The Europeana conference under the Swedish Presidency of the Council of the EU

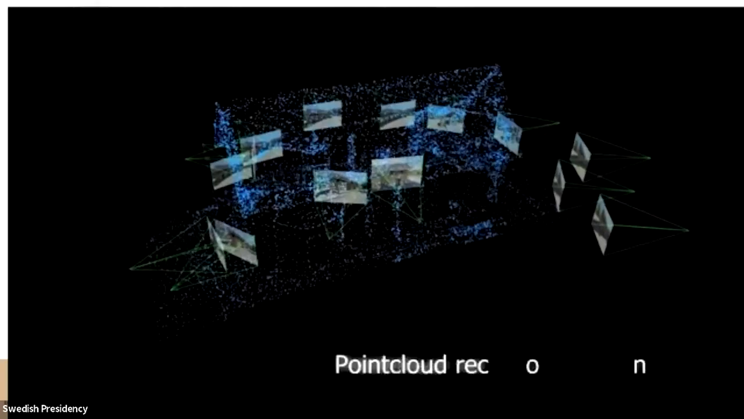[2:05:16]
And the identity of this unique monument alive.
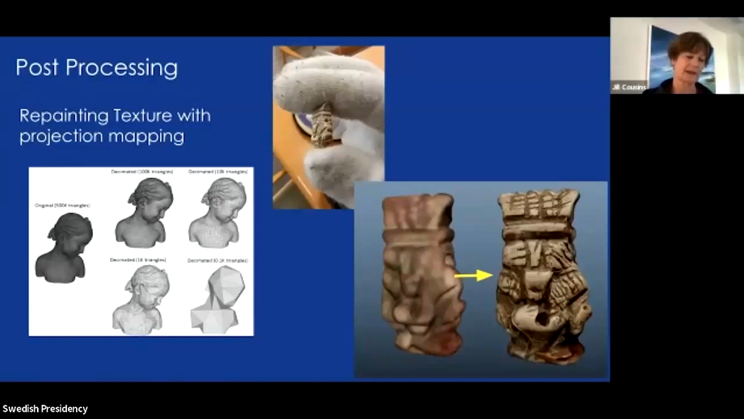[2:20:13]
and on the left you'll see uh the original scan version on on the right you'll see one that has actually had the photographs added to it so making a lower resolution object much higher and much more usable publishing process is that we first publish them on to sketchfab metadata
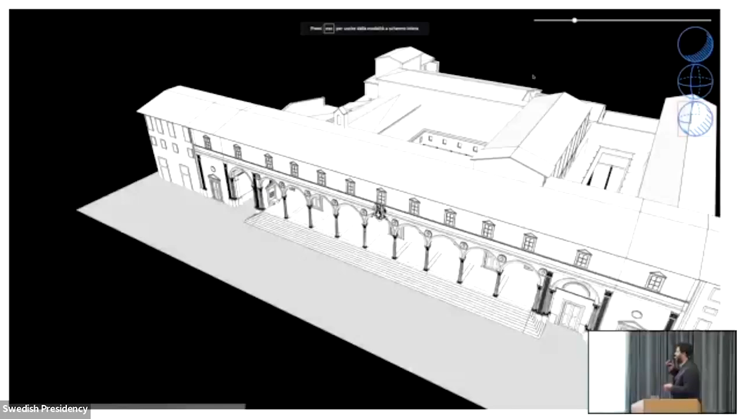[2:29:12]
renaissance uh designed by bruno meleski and as you can see all different pieces
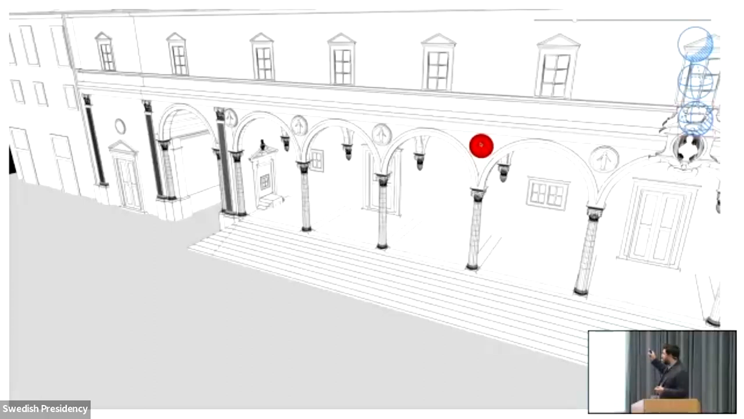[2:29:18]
can be selected and clicked and when we are clicking some of those uh
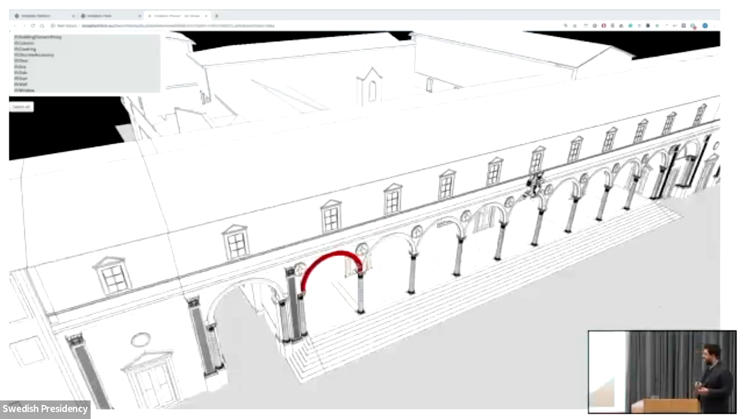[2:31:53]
technologies and semantic tripels and here uh after connecting the picture of the entire building we are also clicking
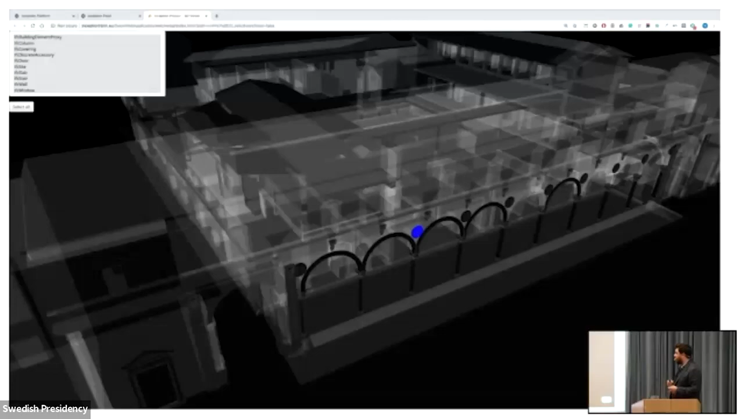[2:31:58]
on one single tondo and retrieving the historical picture of that
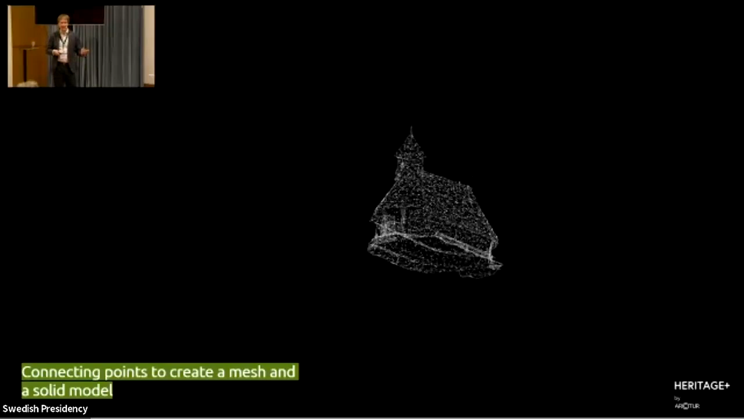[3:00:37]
scanner actually generates a similar point cloud as we are looking now so laser laser scanner
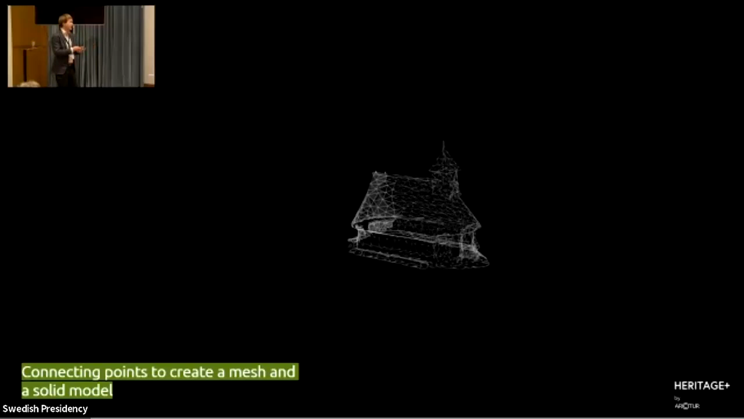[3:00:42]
is skipping these first parts of editing the images and brings in point cloud cloud already the next step is of course to connect these uh dots in a space um with lines and if you imagine if you have two lines two dots you have a line if you have three dots you have a triangle
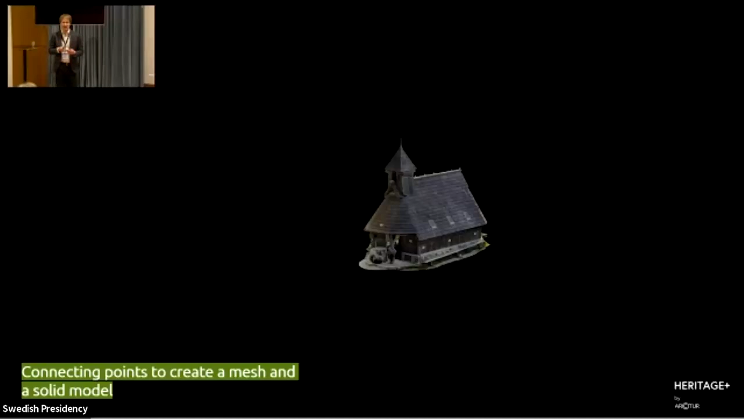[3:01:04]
if you add another dot you have two triangles and so on so this is how a then a mesh is created uh a mesh of uh polygons